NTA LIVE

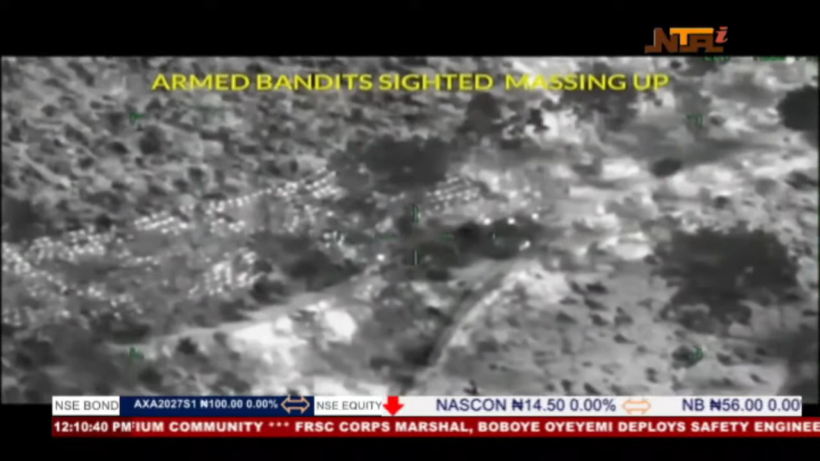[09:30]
sequel to credible intelligence reports indicating the significant presence of armed bandits in the area,
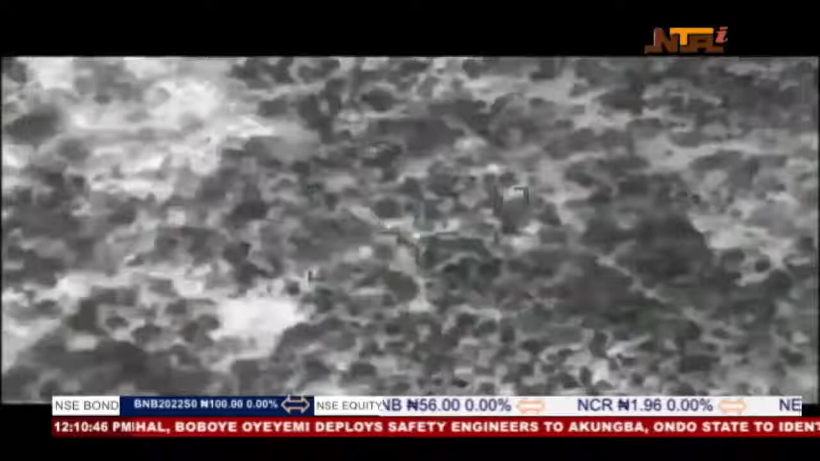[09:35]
which is about 20 kilometers west of the Kaduna-Abuja Highway, following confirmatory aerial surveillance missions.
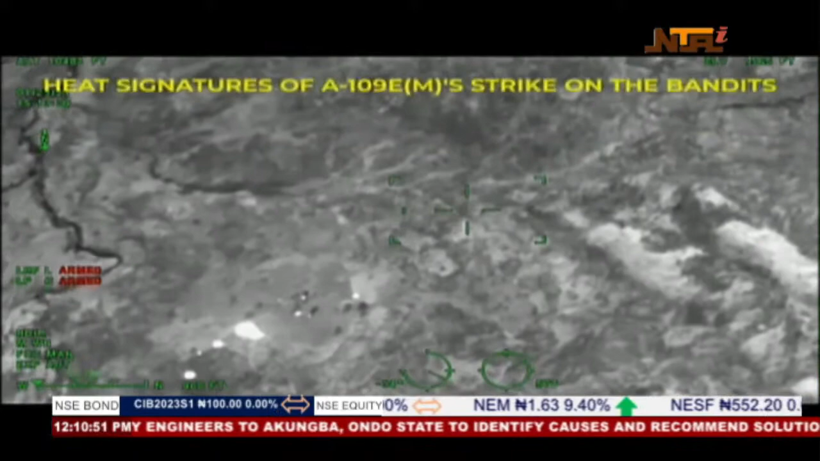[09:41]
Nigerian Air Force fighter jets and helicopter gunships attacked the location,
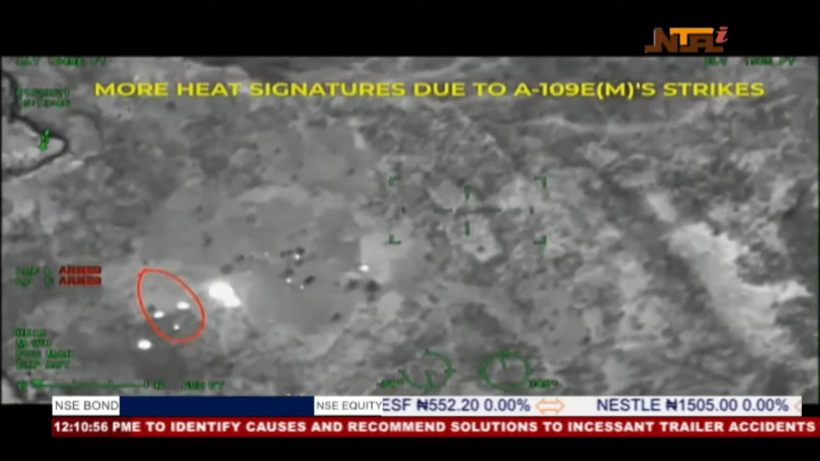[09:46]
and the bandits were seen firing at the attack helicopter at its strapped dam.
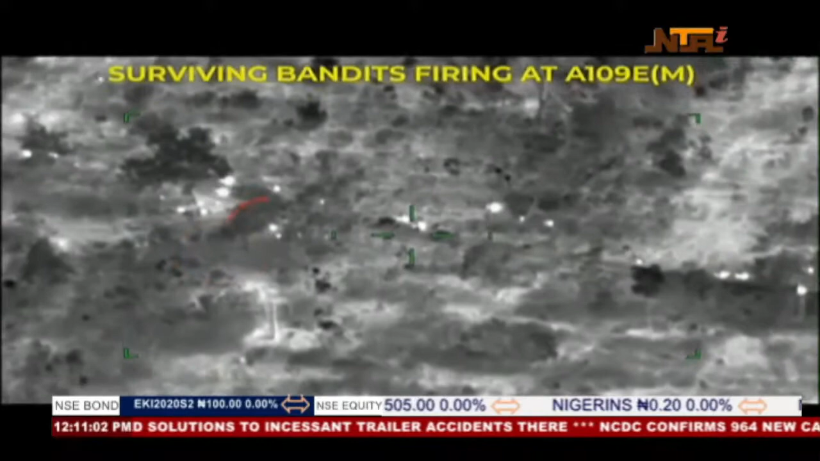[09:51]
Several armed bandits were accordingly neutralized in the airstrikes, while some escaped with various degrees of injuries.